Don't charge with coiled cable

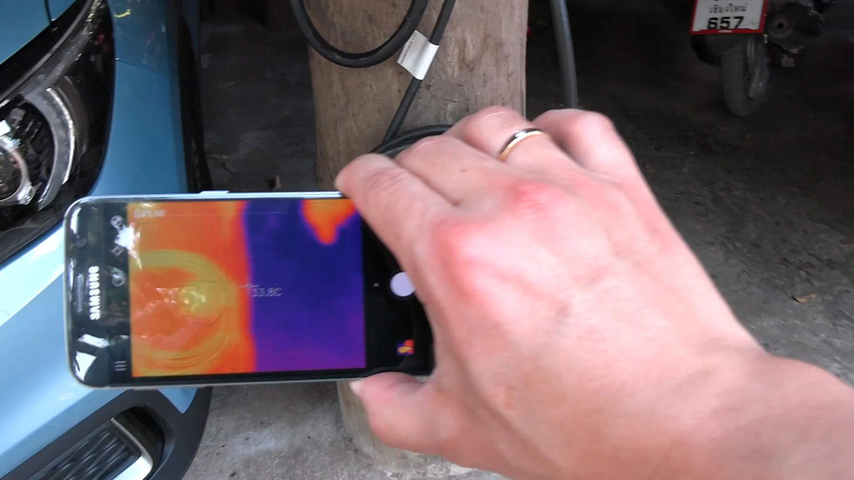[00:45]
So what I want to show you is now the cable has, I mean, the charging station has been used for many, many days.
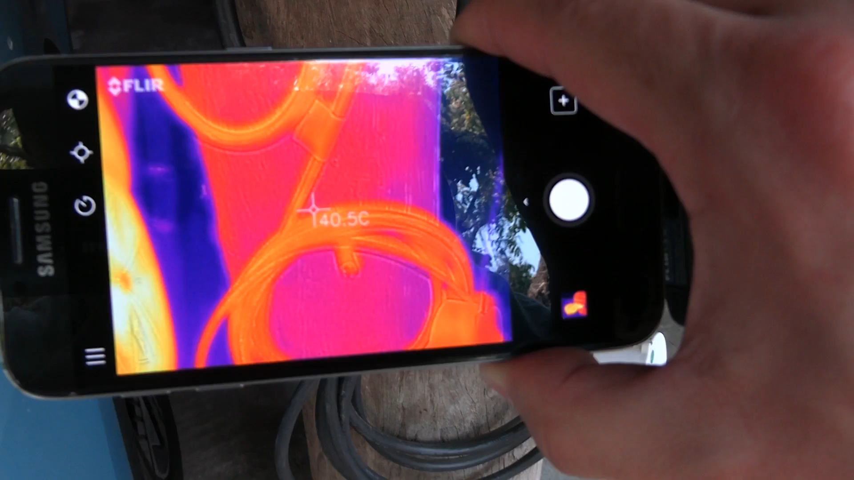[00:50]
On screen: spot 40.5°C
So if we look at the temperature, I actually don't know why it is warmer.
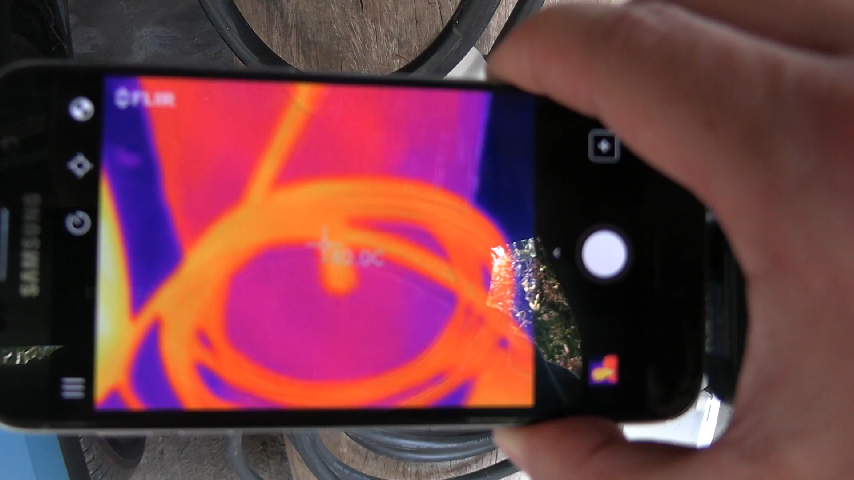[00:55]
Can you guys tell me?
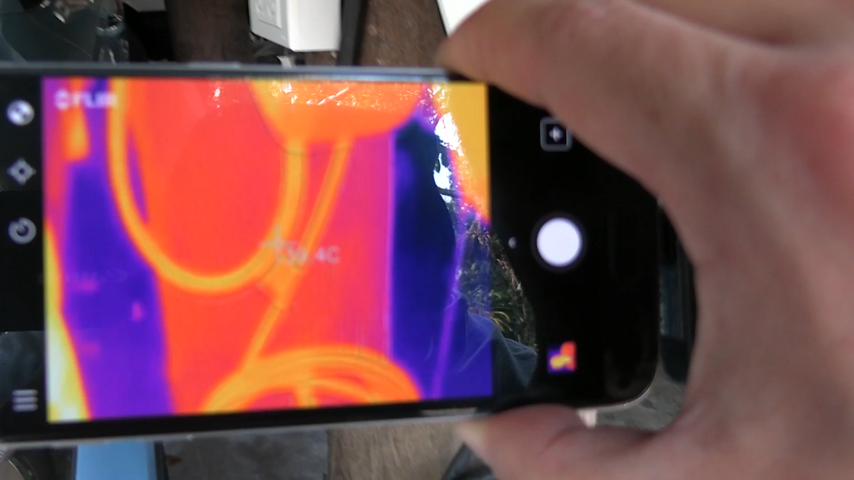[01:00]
Why is the wood on focus? The wood here is 37 degrees Celsius. Well, it's having problem focusing right now. There.
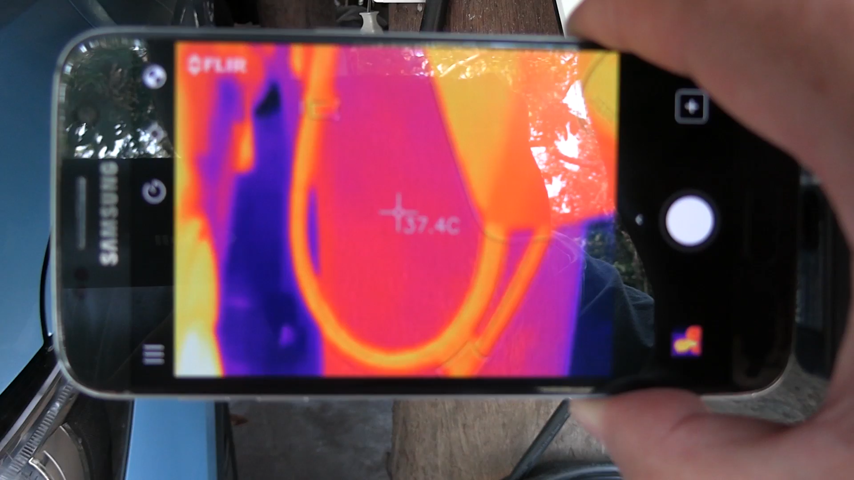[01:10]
Okay. But for some reason, the cable is at 39. Is it because it's black?
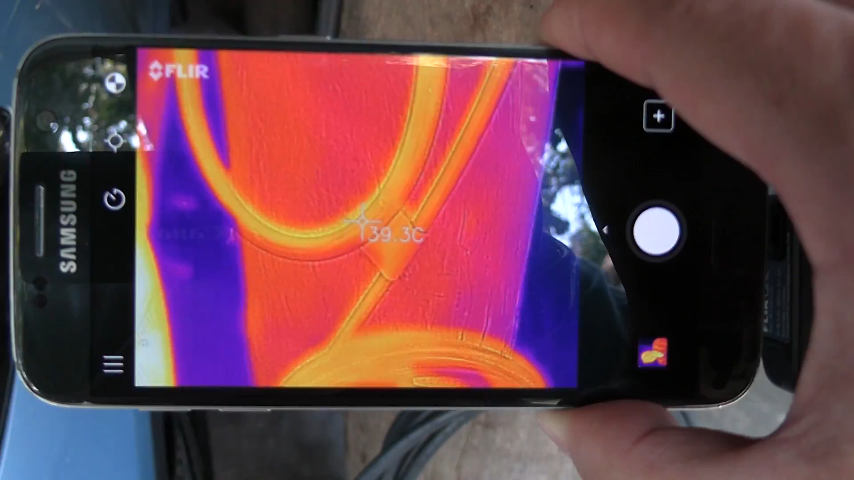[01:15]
And it's actually absorbing some of the reflected light from, from here.
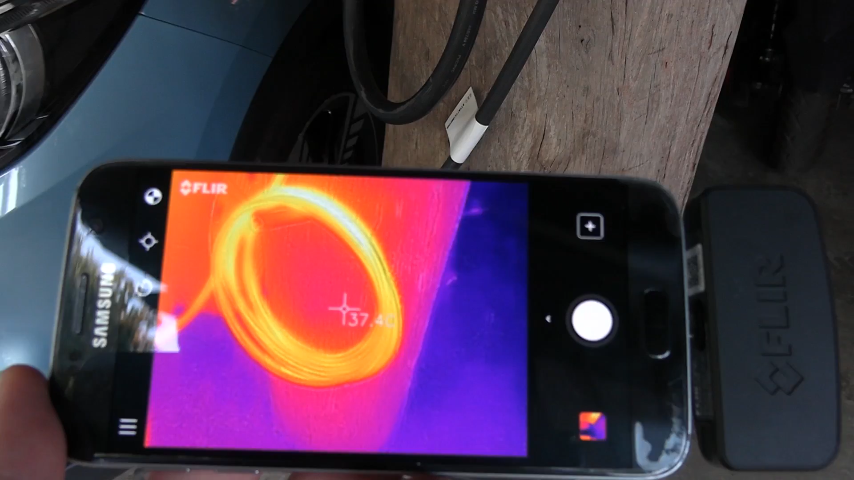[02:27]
the FLIR camera, you see it, it's, it looks hot.
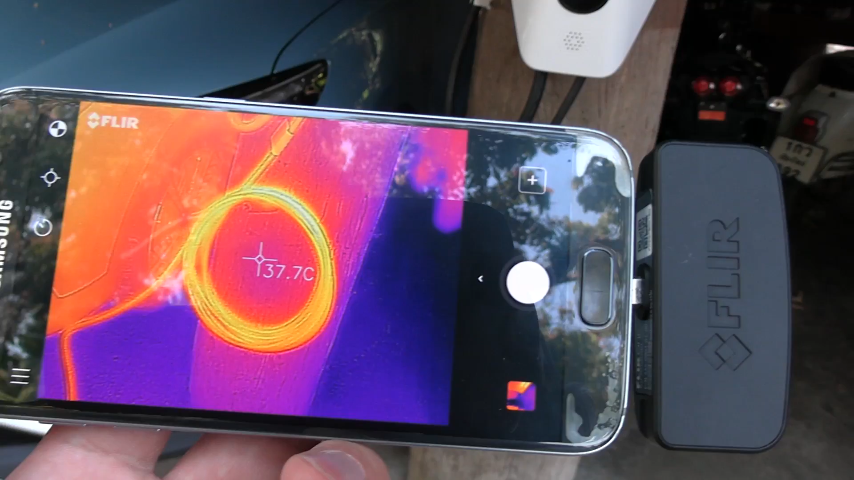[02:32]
Okay. Let's, uh, let's compare to the rest of the surroundings. Okay.
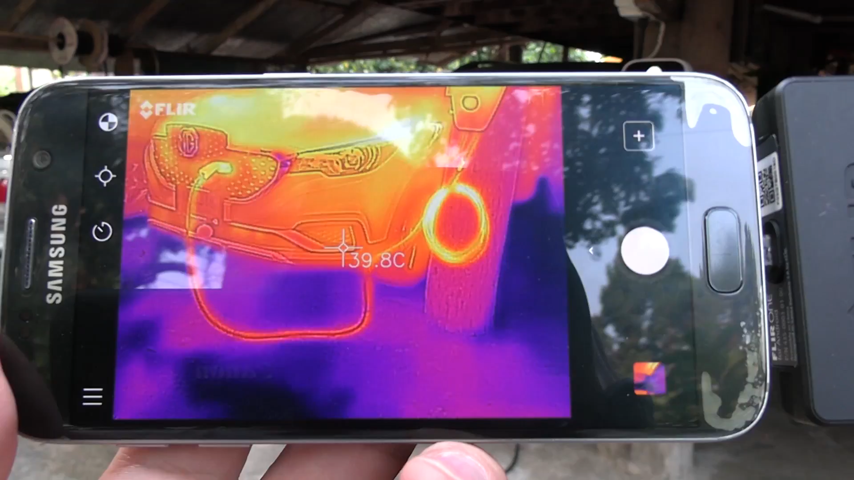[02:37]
On screen: spot 39.8°C
So you see, you get an idea here. Uh, what is the plug? Warm-ish?
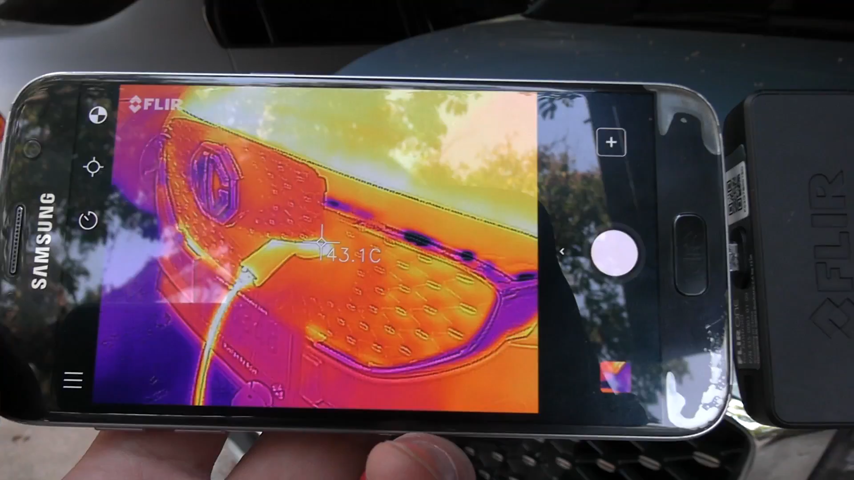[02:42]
On screen: spot 43.1°C
About 45 degrees Celsius. Okay.
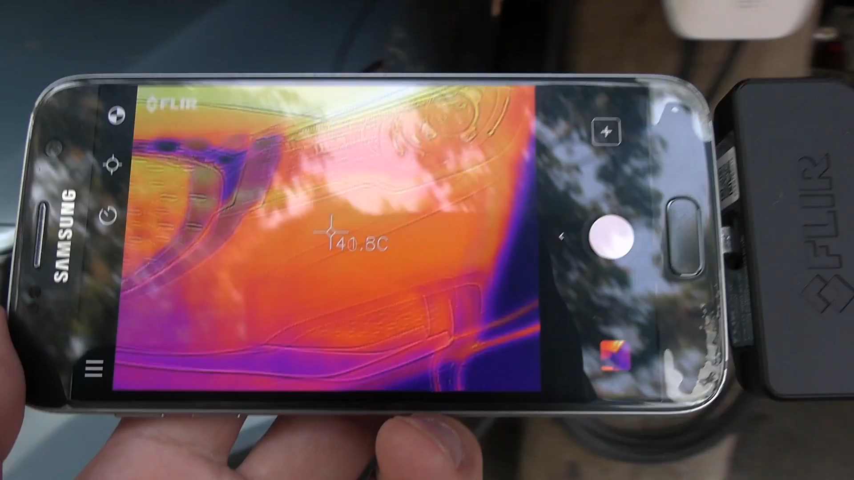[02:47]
Uh, but if you look here at the cable, uh, I'm trying to get, give you a good impression here.
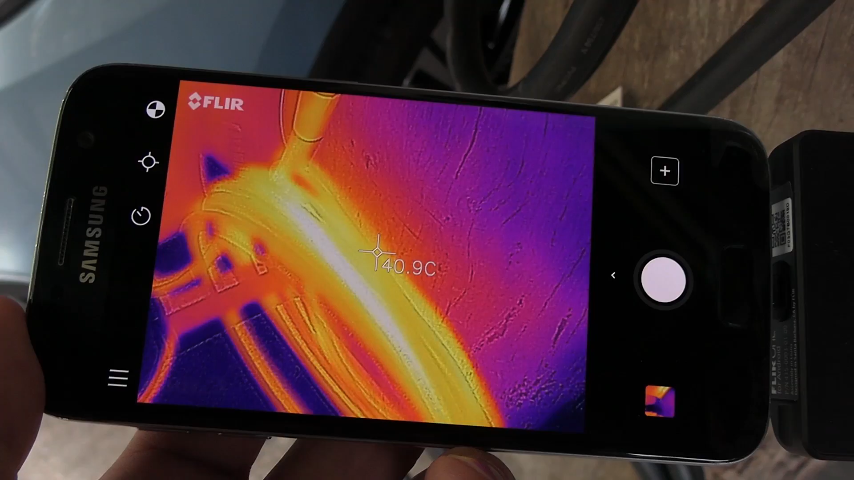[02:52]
On screen: spot 40.9°C
Uh, there-ish, I guess. Let me see. Let me move here to see better. How much is that?
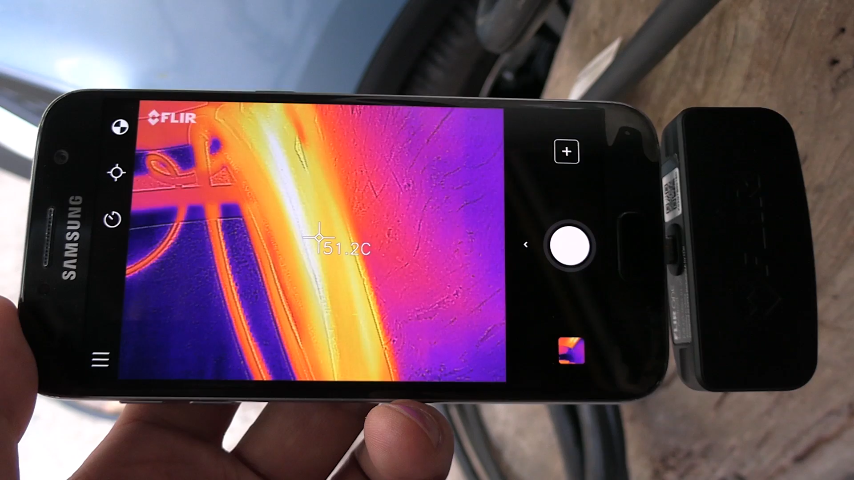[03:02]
On screen: spot 51.2°C
55 degrees Celsius. Right there. Yeah. 55. What the hottest. But you see, this was only after one hour.
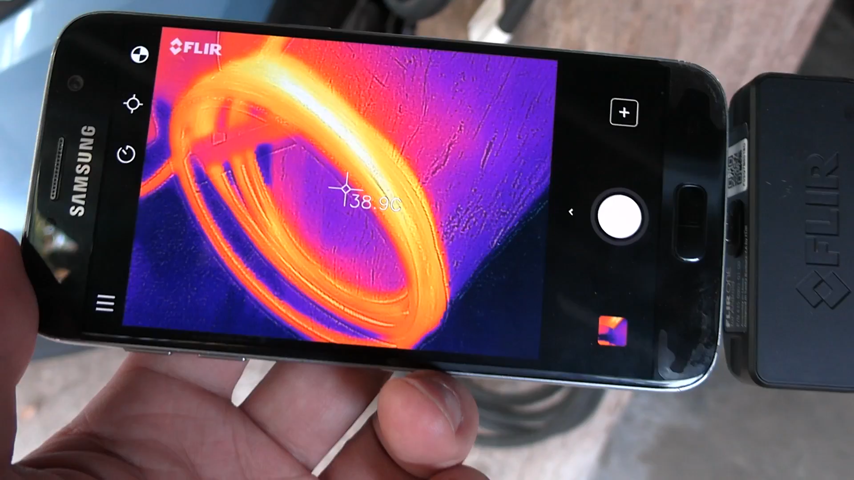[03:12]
On screen: spot 38.9°C
Don't feel like running it too long. So I will uncoil the cable. But you see here, for example, the cable that has not been coiled up, that one stays at,
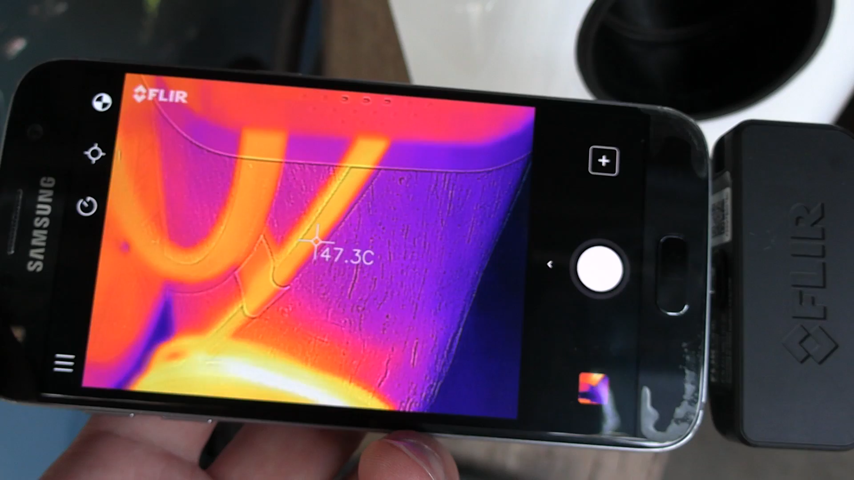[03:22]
On screen: spot 47.3°C
uh, 46, 47. So it seems that the coil could add 10, 10 degrees.